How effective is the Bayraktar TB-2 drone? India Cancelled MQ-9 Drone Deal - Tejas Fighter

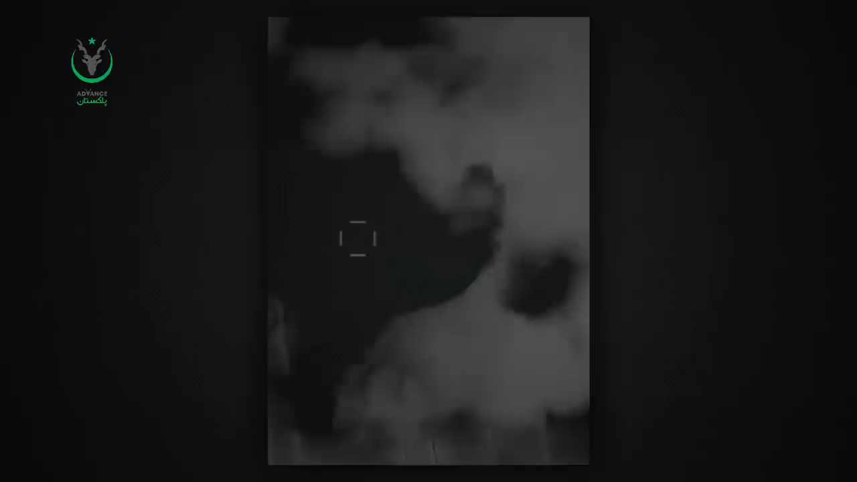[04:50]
مختلف ویڈیوز اس حوالے سے موجود ہیں جن میں دیکھا جا سکتا ہے کہ یوکرین نے اس ڈرون کی مدد سے روسی ٹینکوں اور دوسری
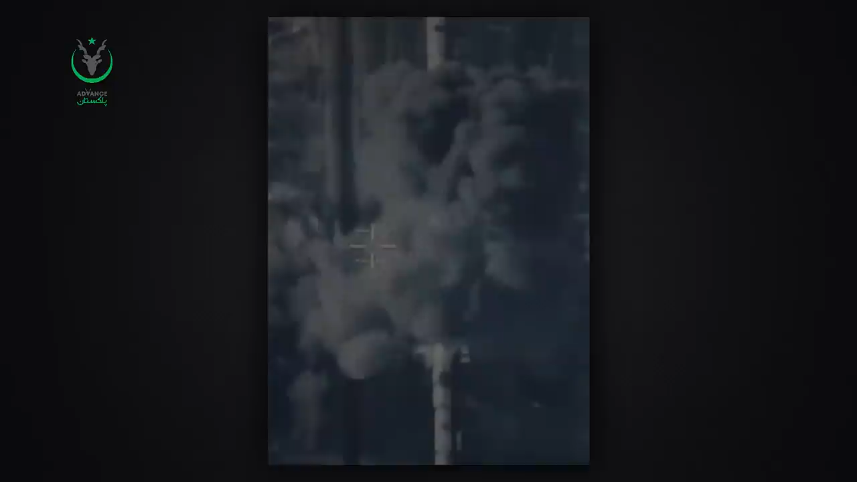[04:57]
آرمڈ گاڑیوں کا برکس نکال دیا ہے فضائی طاقت کی کمی کی وجہ سے روس نے یوکرین کا بہت نقصان کیا ہے تاہم
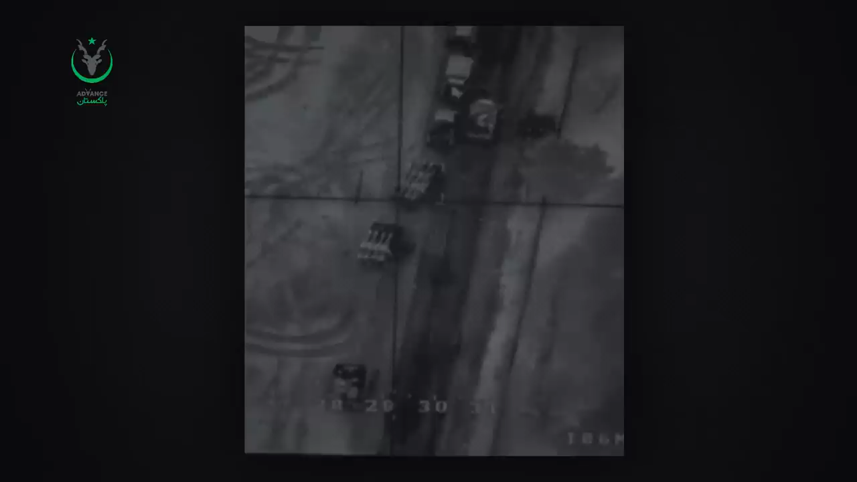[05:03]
جس طاقت کے ساتھ روس نے یوکرین پر حملہ کیا تھا روس کو زیادہ نقصان پہنچا ہے اس کی وجہ یہ ہے کہ
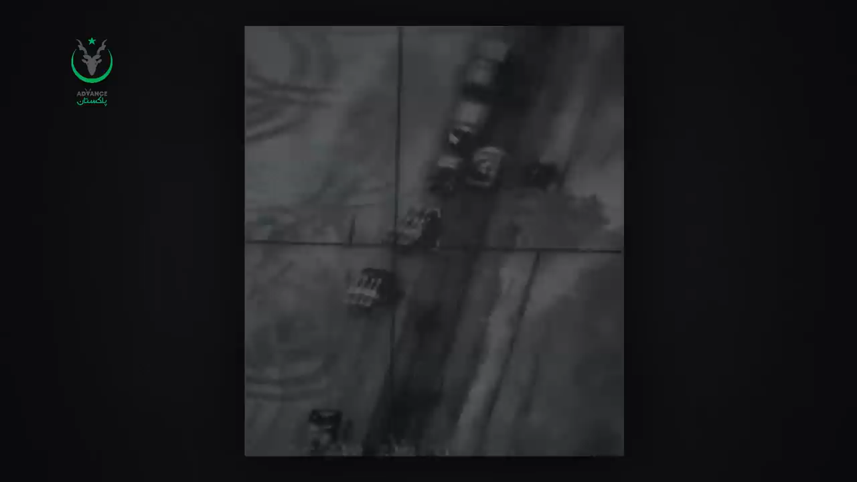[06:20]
بدلے یوکرین نے روس کے سینکڑوں ٹینک اور دوسری فوجی گاڑیاں تباہ کی ہیں دنیا جانتی ہے کہ روس کے پاس